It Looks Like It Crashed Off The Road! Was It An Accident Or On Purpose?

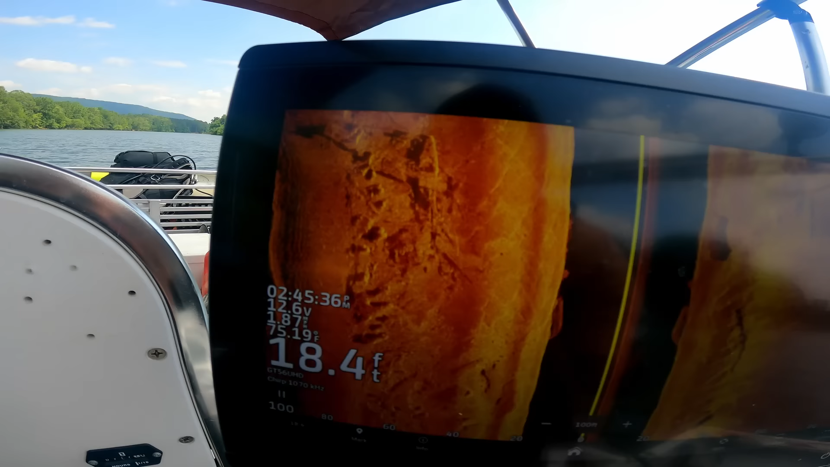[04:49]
On screen: depth 18.4 ft
sure doesn't look like a car though does it could be mistaken
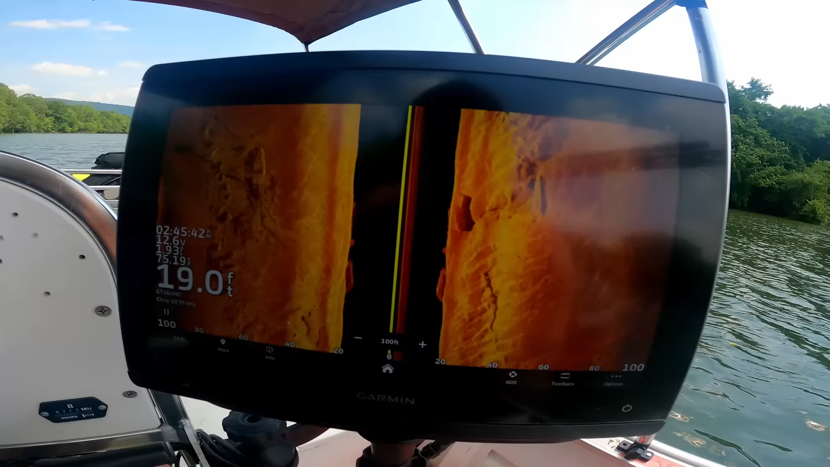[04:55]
On screen: depth 19.0 ft
you know after looking at that I mean it would be a long shot
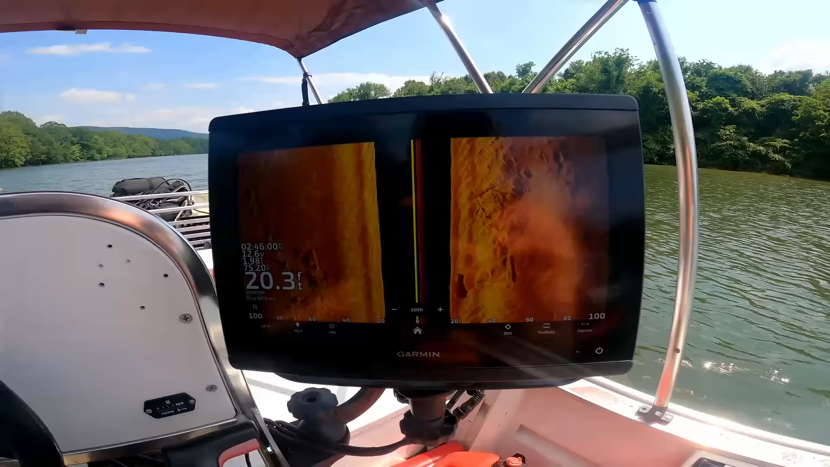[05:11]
On screen: depth 20.3 ft
it would come out in one piece but it might be worth a shot
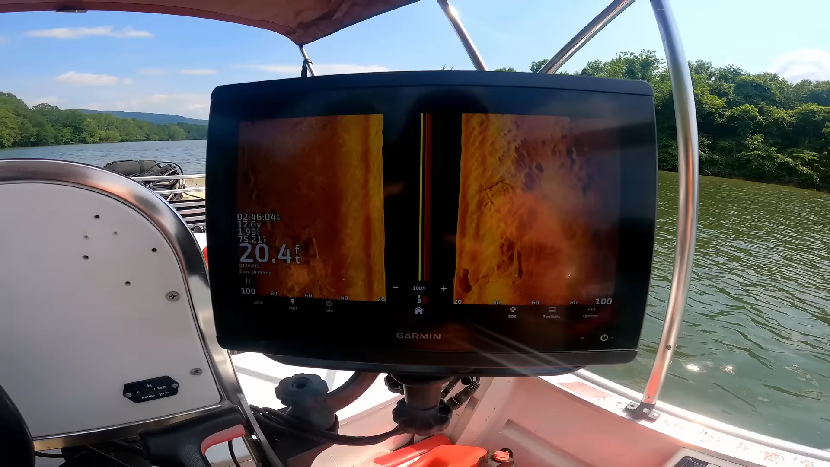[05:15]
if anything whenever we get the new bags we'll be able to float it and get it out that it's got to be a boat another boat
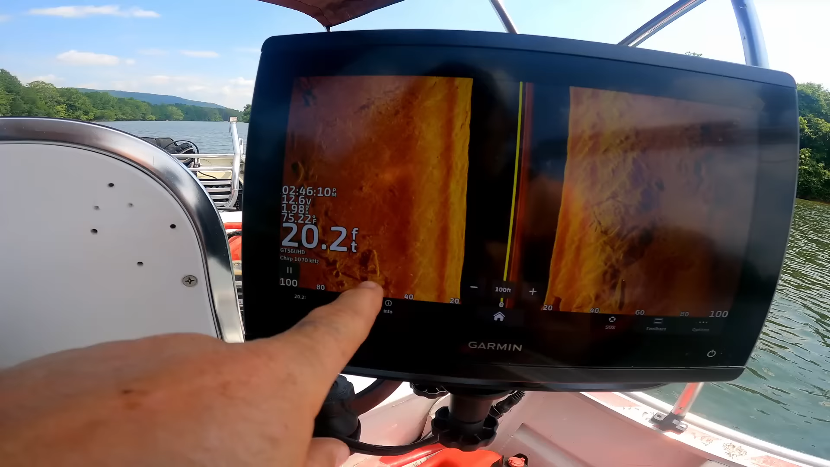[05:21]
On screen: depth 20.2 ft
we have to start pulling boats out I've seen three underwater since we've been here
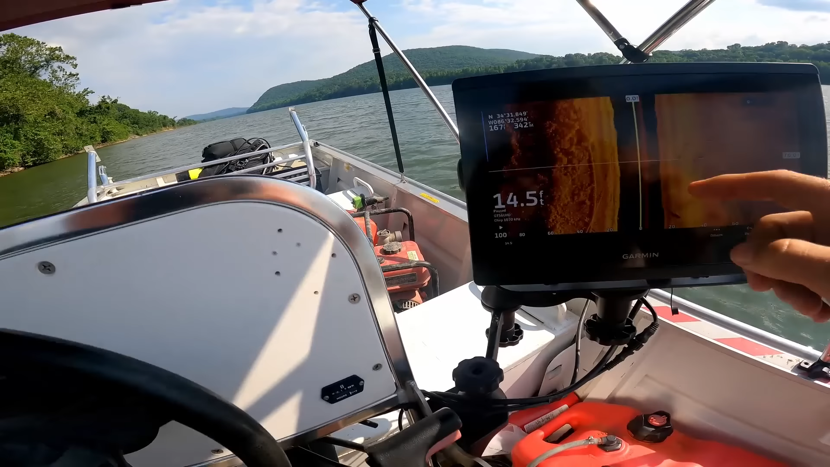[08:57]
I mean it starts way back here it's just a mess right so you guys can see all that but
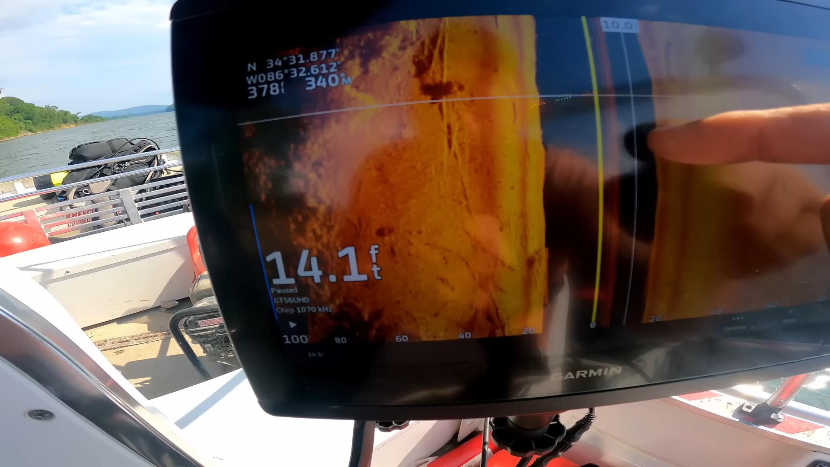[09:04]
On screen: depth 14.1 ft
then you start getting up here a little bit more and right about here it
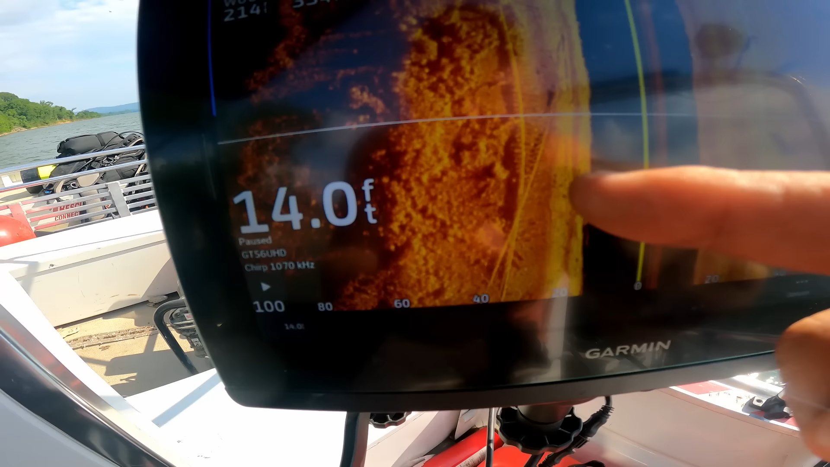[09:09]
On screen: depth 14.0 ft
was a no-brainer I think these used to be railroad tracks that ran next to the
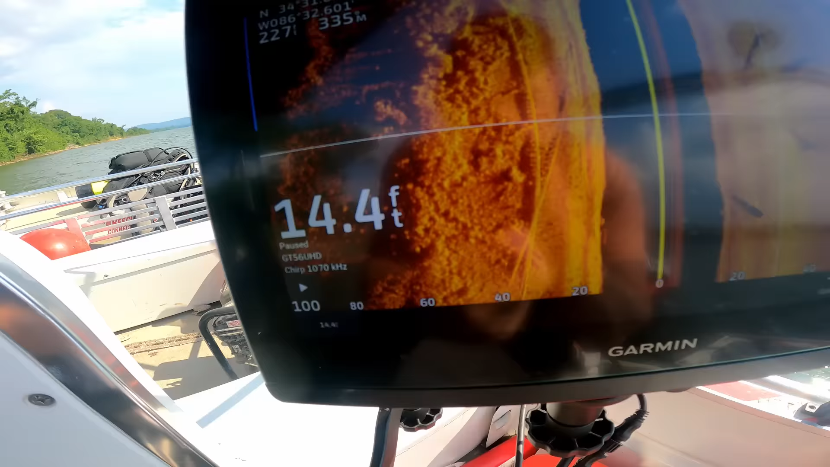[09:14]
On screen: depth 14.4 ft
river before they flooded it because they dammed this thing
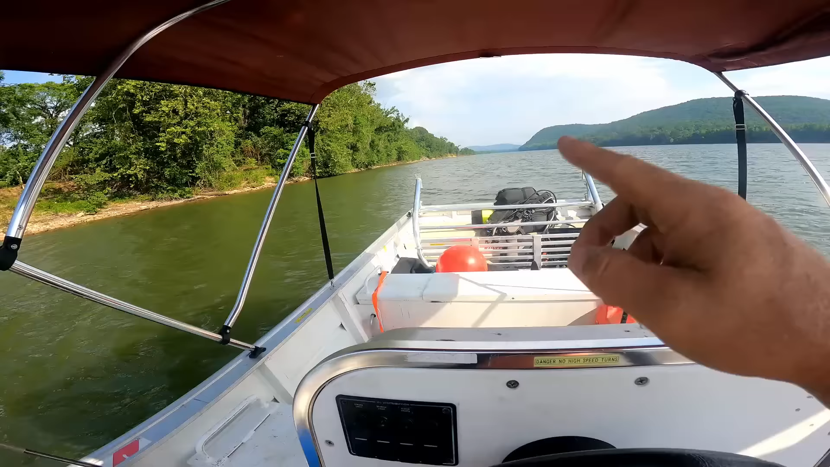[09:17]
up so it's a lot higher than it used to be so I just think that's pretty cool to show you guys
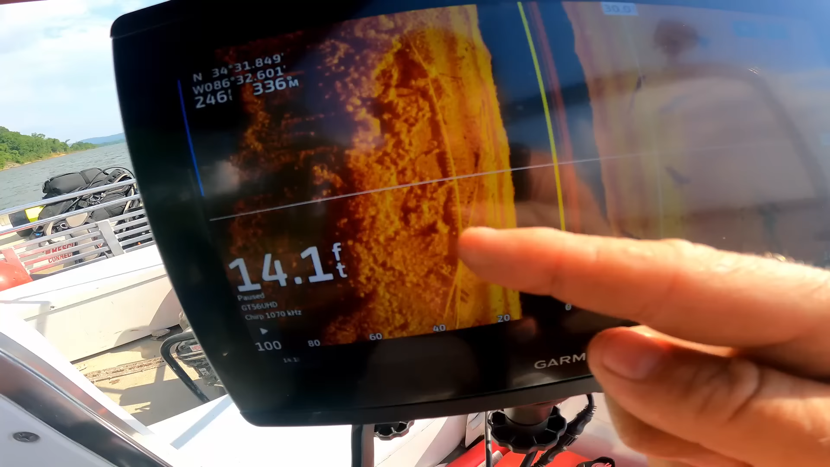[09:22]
On screen: depth 14.1 ft
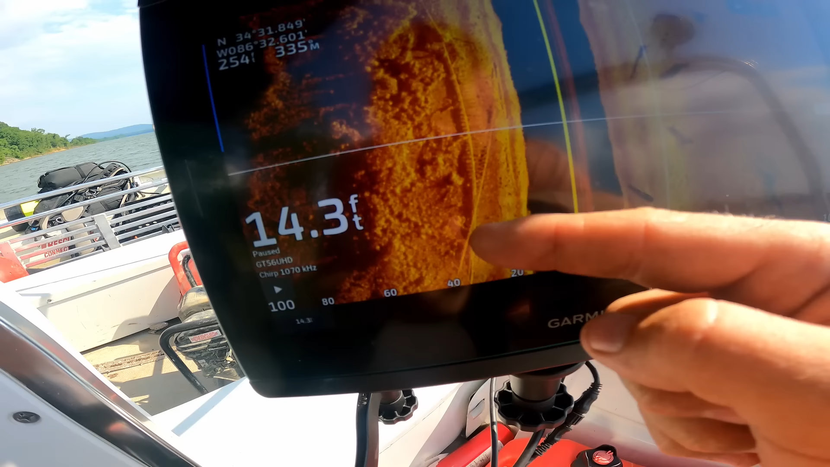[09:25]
On screen: depth 14.3 ft
definitely you can see the railroad ties and the rails and stuff kind of cool all right we just got down here to the entrance to the Flint River that's